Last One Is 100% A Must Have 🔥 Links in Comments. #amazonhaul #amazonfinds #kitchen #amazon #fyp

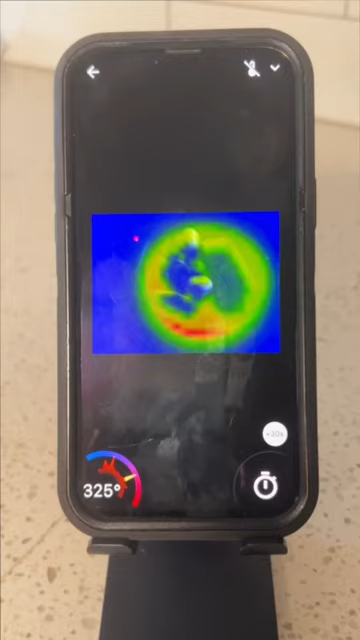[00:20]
And this smart camera mounts above your cooktop and has thermal imaging and a video camera to monitor the temperature of your pan so you can cook food perfectly with consistency and precision.